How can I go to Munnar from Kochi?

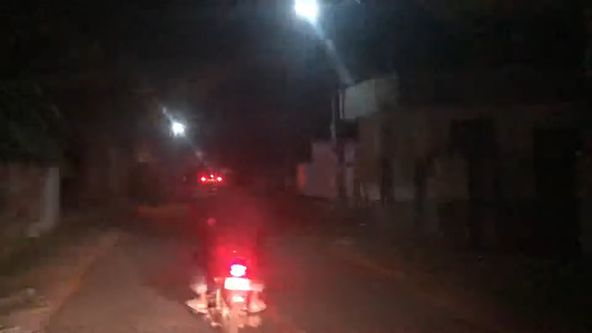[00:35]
Now we can see the lot of cars are busy right now at 10 o'clock because
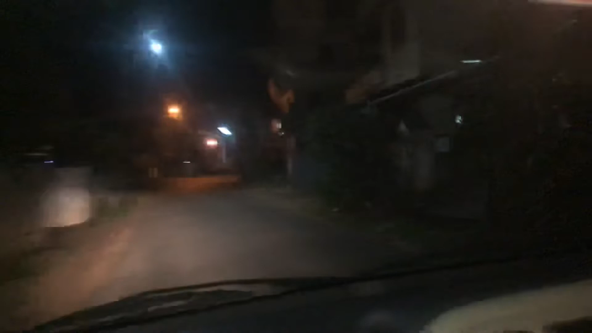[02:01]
This is Chennai car trainer. இப்போ வந்து பார்த்தீங்கன்னா நாங்கள் கொச்சின்ல வந்து ட்ராவல் பண்ணிட்டு இருக்கோம்.
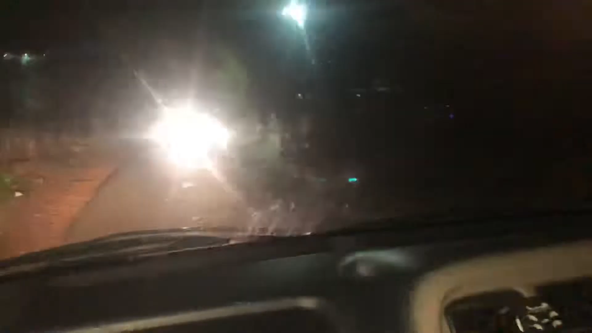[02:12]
ஸோ அதோட கிளாரிட்டி தான் இப்போ வந்து நாங்கள் உங்களுக்கு சொல்லி கொடுத்துட்ருக்கோம்.
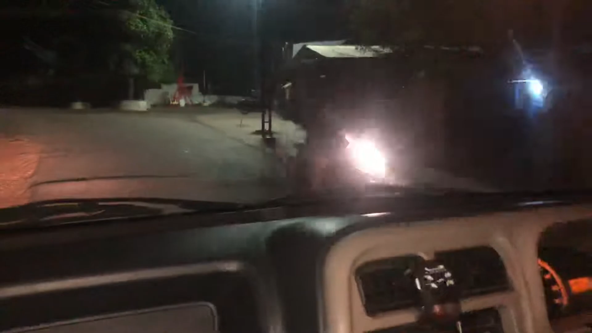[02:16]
ஆக்சுவலாக என்னென்னா இந்த ரோடு வந்து பார்த்தீங்கன்னா உங்களுக்கு ஃபுல்லாகவே லெஃப்ட் ரைட் அப்படிங்கிறது மாதிரி வந்து கட்டாயி கட்டாயி போயிட்டுருக்கு.